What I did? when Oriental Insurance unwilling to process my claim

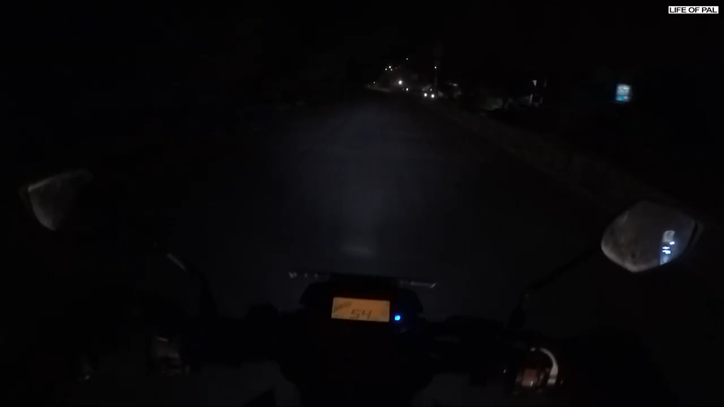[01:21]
8 अगस्त रात के 1:30 बजे जब मैं ऑफिस से घर आ रहा था तो एक कार वाला आकर के मुझे पीछे से ठोकर मारता है और मेरी बाइक लेफ्ट साइड गिरती है और 10-15 फीट आगे तक रगड़ते हुए जाती है,